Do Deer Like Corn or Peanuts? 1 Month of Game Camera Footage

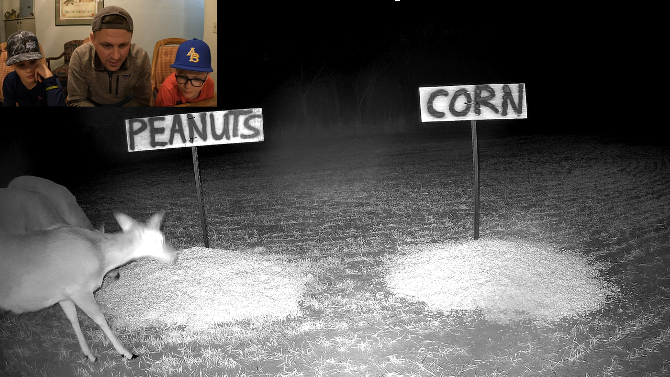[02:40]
Peanuts are on the board and peanuts are winning. All right. Let's go. Okay they're getting the corn. Of course they did. All right. Oh we got what we got. That's a nice buck man.
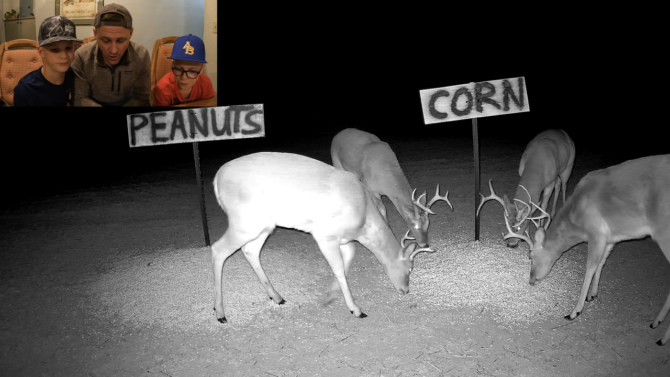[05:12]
Bucks literally on the corn. That's it. Four. Unbelievable. Four. That's crazy. And the doughs. Look at that peanuts. So so far I guess if you want more doughs maybe the peanuts.
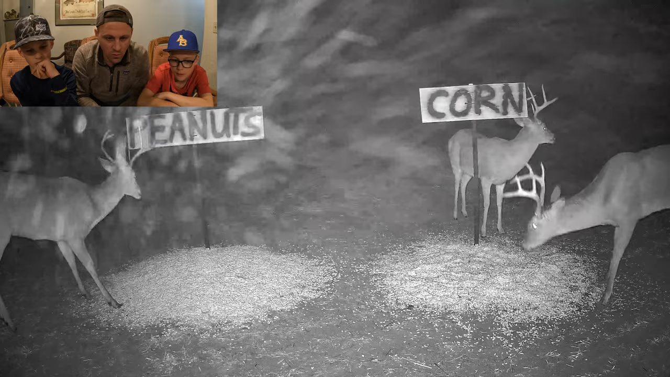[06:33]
Oh it's snowing. You also hear geese. Yeah the geese. That's pretty cool. Look at that. The buck is. He is kind of eating the peanuts.